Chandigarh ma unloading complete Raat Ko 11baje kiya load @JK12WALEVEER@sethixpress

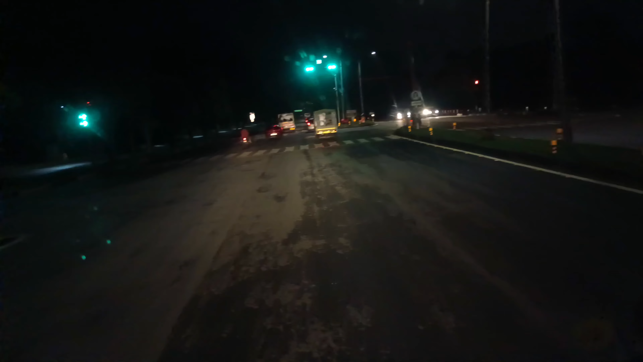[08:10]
वाले हैं हम टर्ब्यून चोक टर्ब्यून चोक से हम गुम जाएंगे अपना तर्टाली सेक्टर गारा सब बाहनेंगे उदो से तो यह चंडीगाड का मस्त रेली व्यो एक नंबर आ रहा है देख लो क्लीन और ग्